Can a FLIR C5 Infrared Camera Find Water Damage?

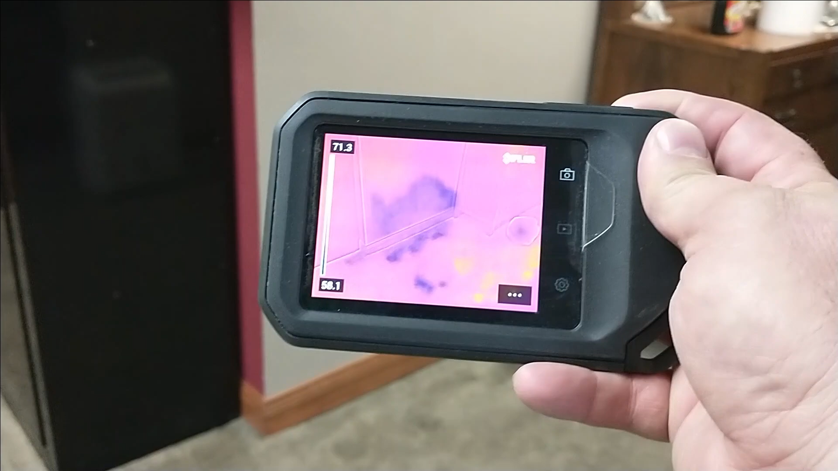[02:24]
So as you can see here, you can see where the baseboard is on the video, and you can see where
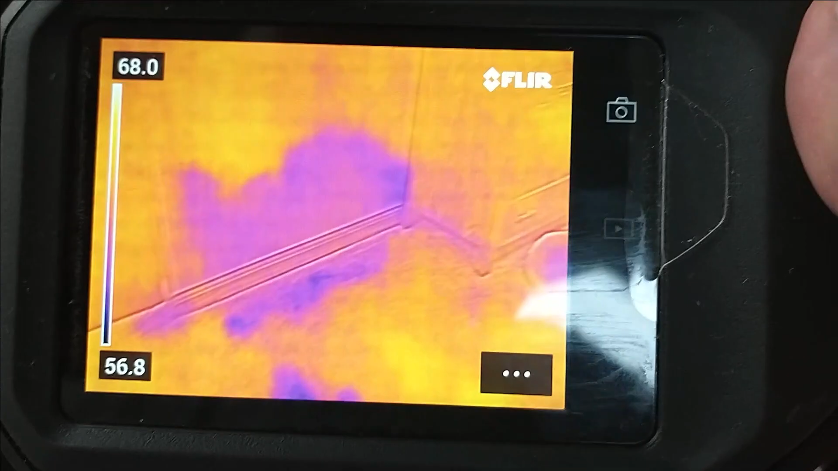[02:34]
the little cabinet is here, where our wall is.
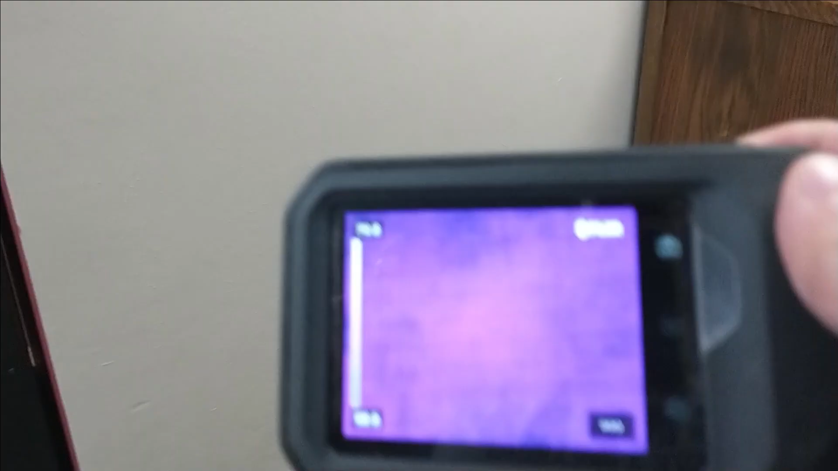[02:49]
we can look at it with the infrared camera. And we can see that we're pretty wet up the wall.
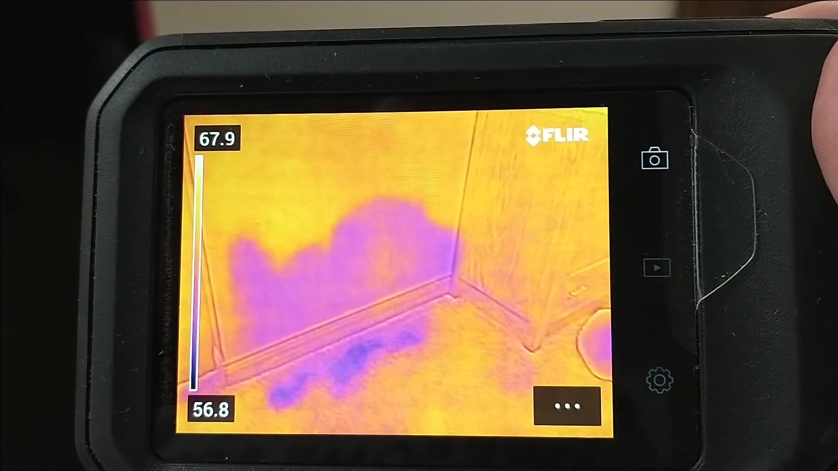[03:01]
And I can go over there and take a moisture meter, and I can test how wet that actually is to confirm this.
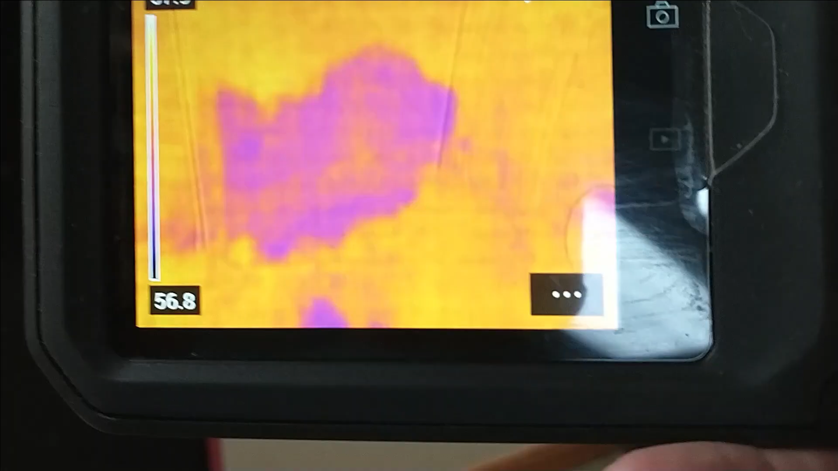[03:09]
But as you can see, if we scan and look at the rest of the wall,
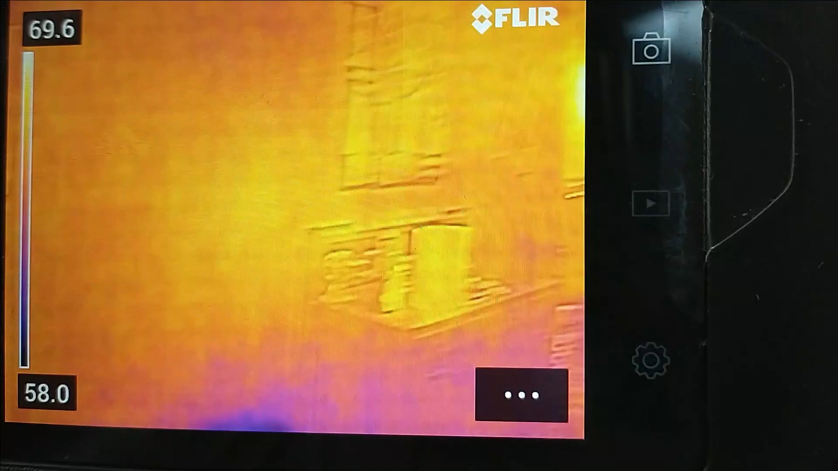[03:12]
we've got a little bit of
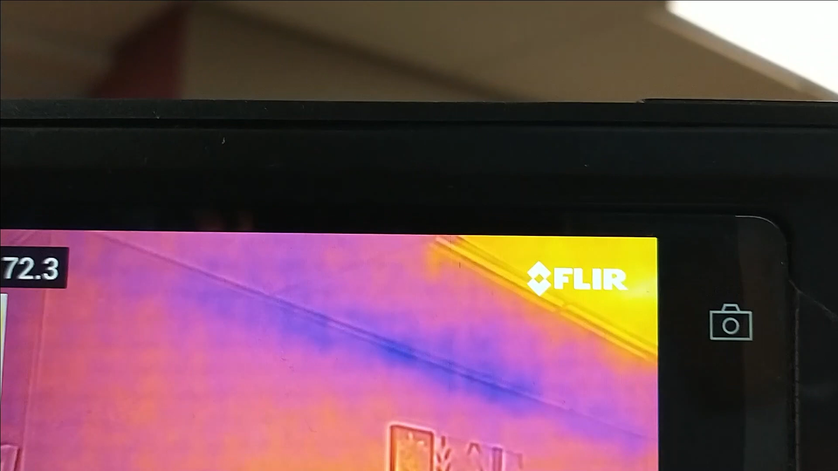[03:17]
cold air up in this area.
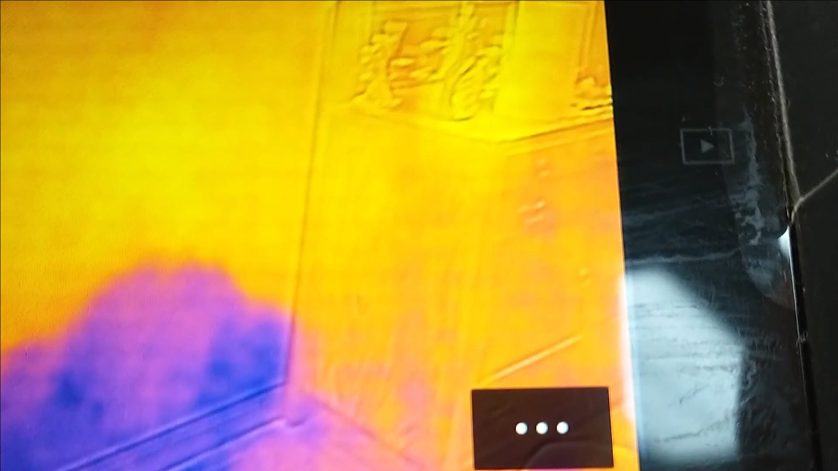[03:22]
But the rest of the wall looks perfectly fine, except for our area where we have moisture from the air conditioner leaking.
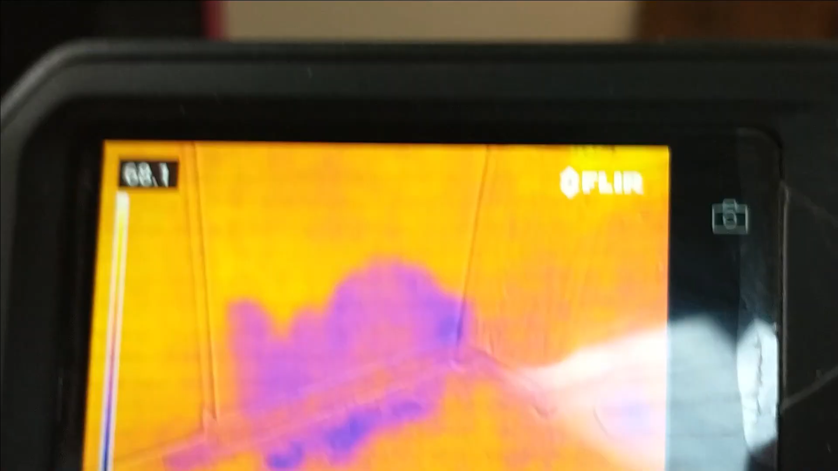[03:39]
So that's how well that the FLIR C5,
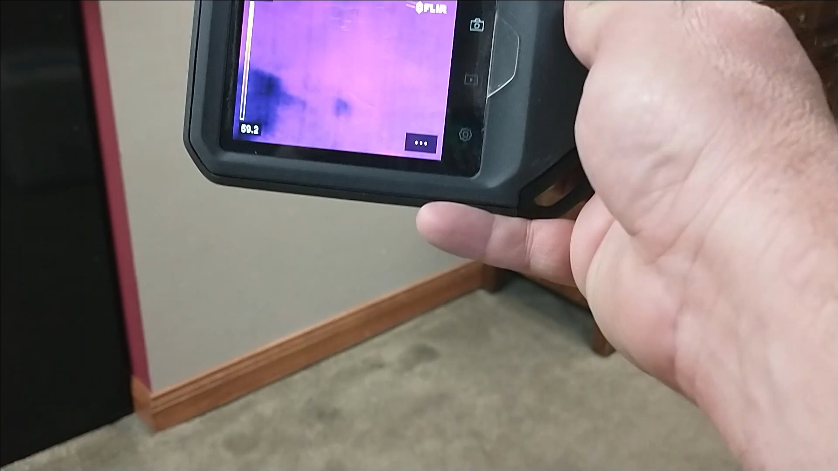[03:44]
and as you notice, I don't have any temperatures on there. But the thing you have to use to confirm, you can kind of tell.
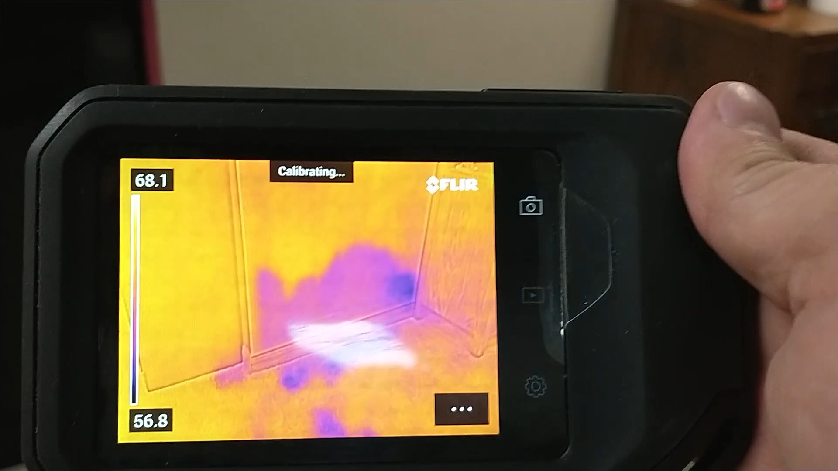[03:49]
You see how the way that it acts?
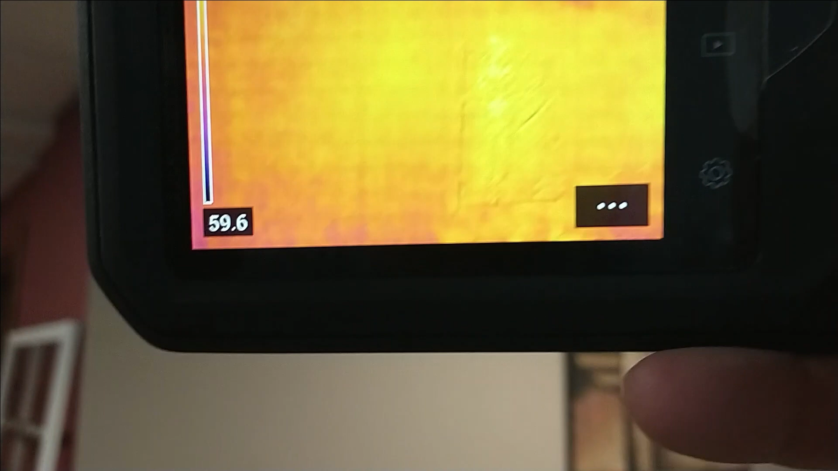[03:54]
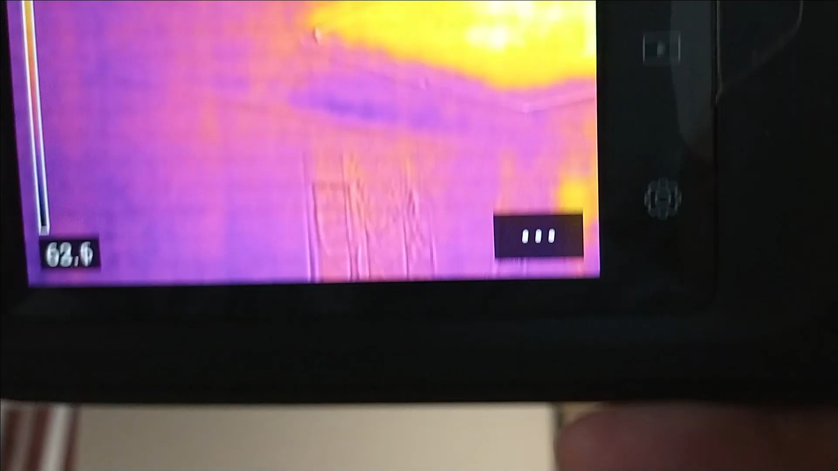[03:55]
The way you can tell this up here is cold air is, see how it's wispy?
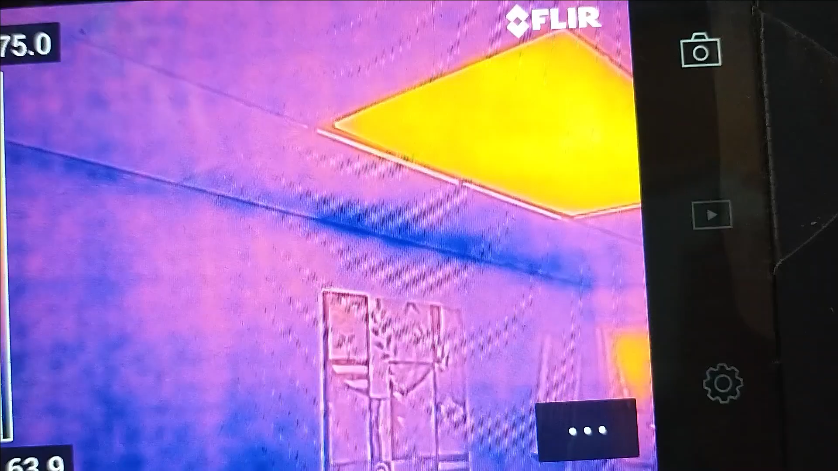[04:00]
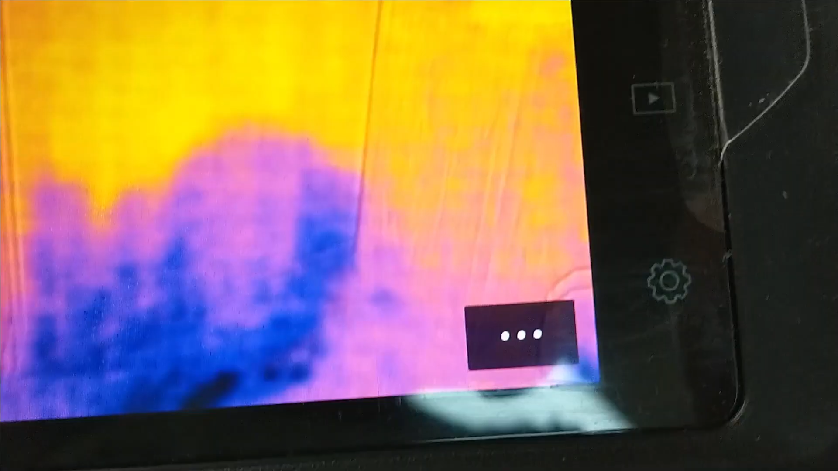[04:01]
And down here, we have some firm lines that it follows. So as that drywall gets wet and moist, it begins to cool off as it evaporates. And that is how we can pretty well tell, even without the moisture meter, that it's wet.
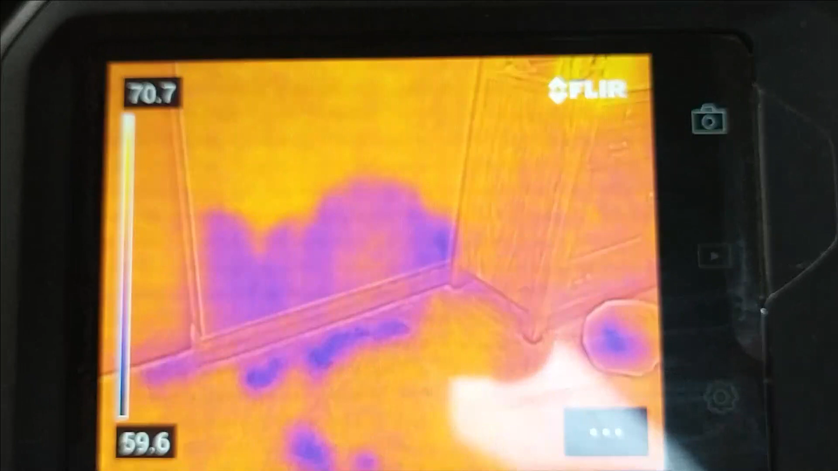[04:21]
But I'm going to get a moisture meter also, and I'll show you how that works.